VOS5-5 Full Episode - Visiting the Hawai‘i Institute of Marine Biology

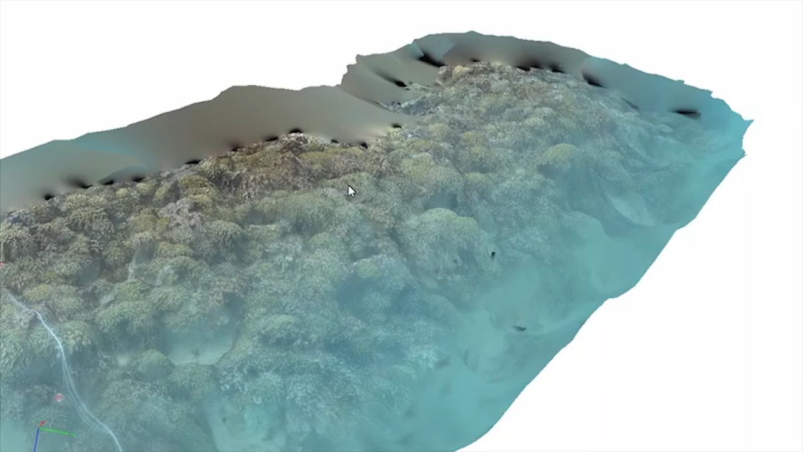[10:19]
It compiles it and it basically creates like a 3D image and you can like rotate it.